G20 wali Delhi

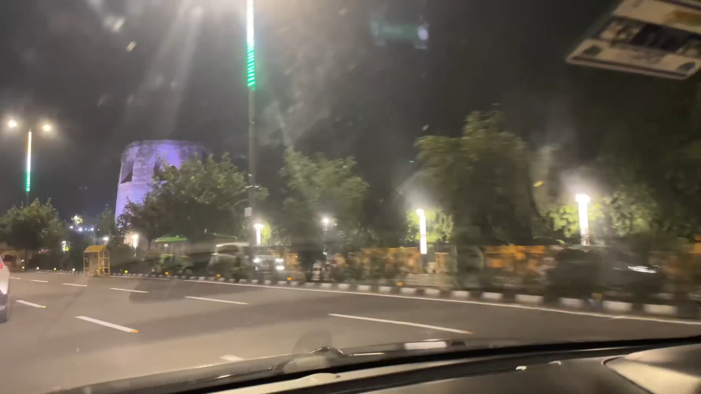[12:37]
देखो लाइट पड़ी सुंदर लग रहा है।
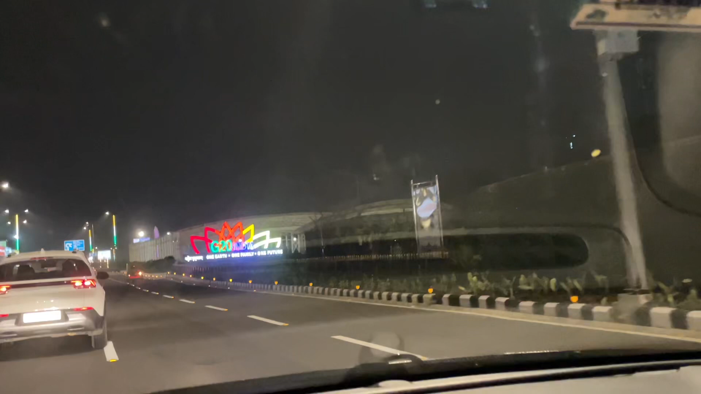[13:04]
वो देखो पेड़ों में देखो पेड़ों में देखो ड्रॉप हो रहा है वो पानी पूरा नहीं देख घर के आंगन की लाइट लग रही है ऐसे ही बहुत सुंदर है। देखो